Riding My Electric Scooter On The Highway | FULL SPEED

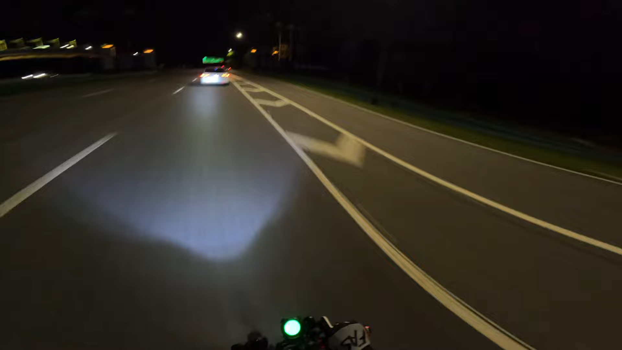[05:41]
There we go, we're out. Oh, my forearm.
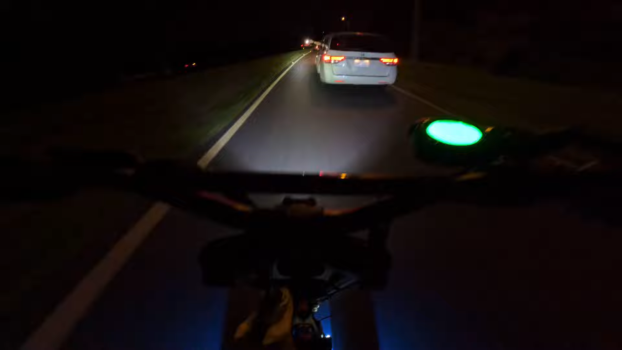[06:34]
Breaking. Got a motorcycle ahead of us too.
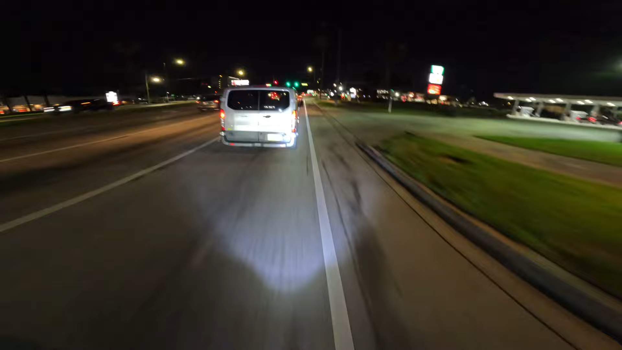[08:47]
Back in traffic. Second light, I turn left.
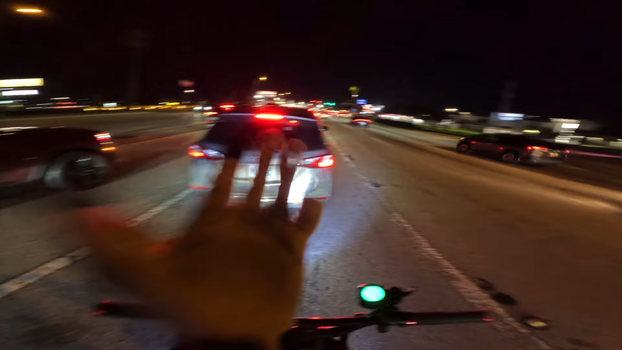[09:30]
Dude, straight in traffic right now. I feel safe. I feel good. Look, we're at 39%. Oh my gosh.
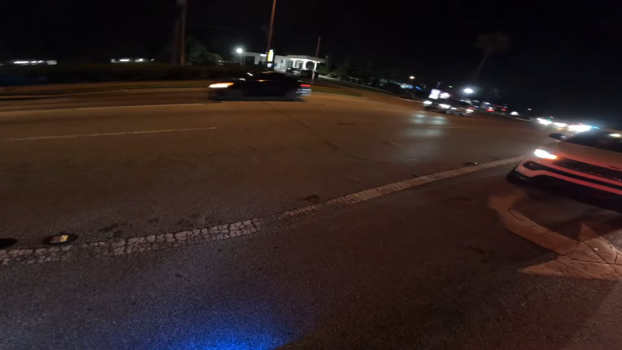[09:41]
39% battery, 57 volts. So as soon as I can get on the sidewalk, that's what I'm doing, because this thing's gonna die. All right, jumped up to 40%.
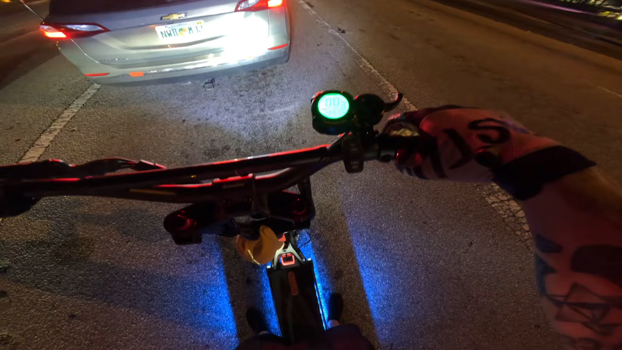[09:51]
Oh boy.
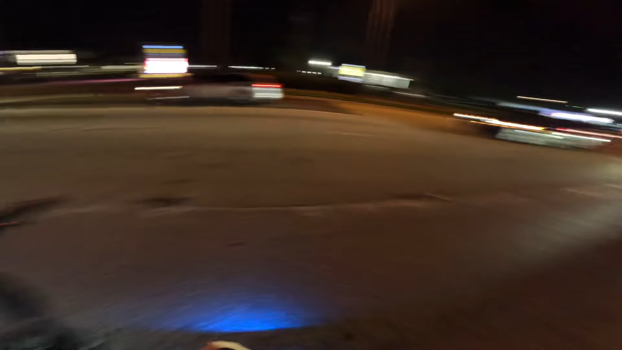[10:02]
Tim said he would catch up to me. I don't know where. He's probably back there somewhere. I could split traffic, but should I split traffic? I don't really have the torque to kind of pull on everybody. I think we got a green light here. Yep. Green light. Green light. Green light, go. Should I do it?
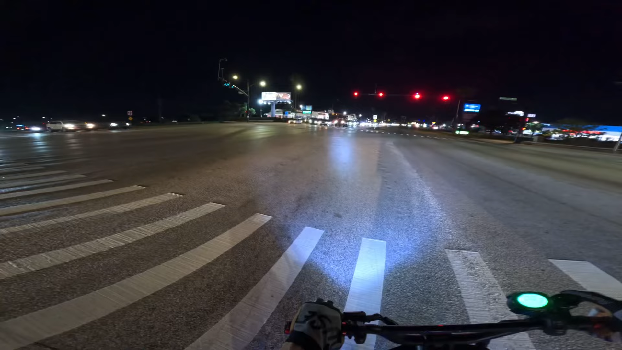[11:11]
That was so wicked. Yellow. Get ready. Yes, sir. How fast that thing go? 60.
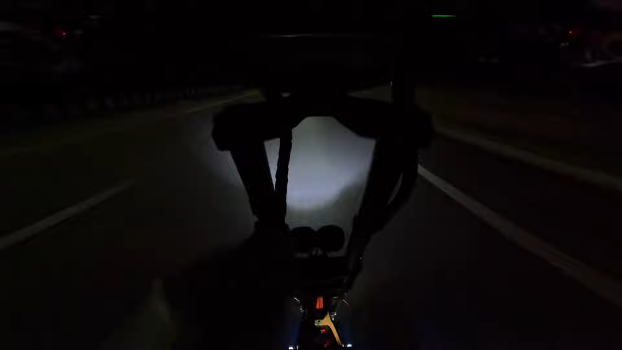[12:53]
Oh my gosh. Pulling over right here, hitting the sidewalk. Let's go.